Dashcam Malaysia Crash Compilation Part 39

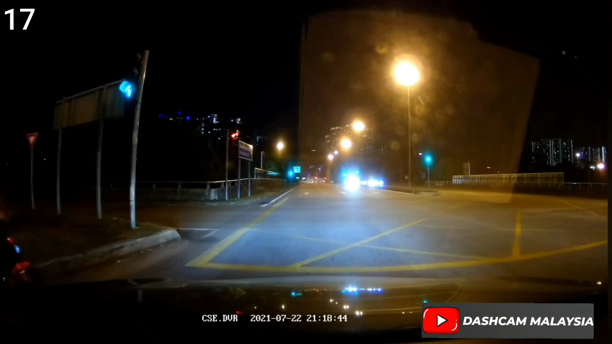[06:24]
Memang bodoh sangat. Memang orang babi kalau you tanya saya. Okay, yang ni okay. Kita okay. Kita relax dulu. Ini masa malam. Yeah. Relax lah, okay. Lagipun yang ni aku nak, guys, nak plug in. Tolong like, share, subscribe, okay. Kalau you like the content we are creating, tolong subscribe pada kita. Okay, really helps us out. Thank you. And this. Okay, lampu merah. Okay, lampu merah, kita chill je. Prius? Prius?
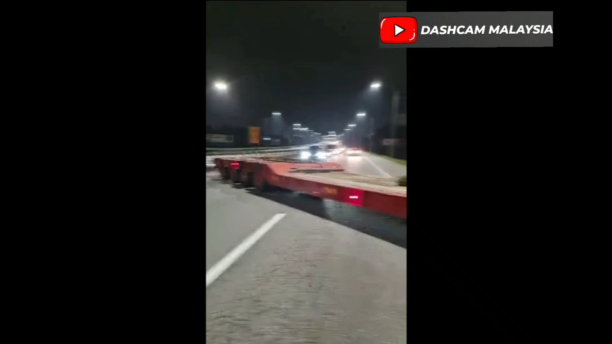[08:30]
Seremban HMP ke kalau tak salah saya. Dia pergi parking kat tengah-tengah jalan macam tu.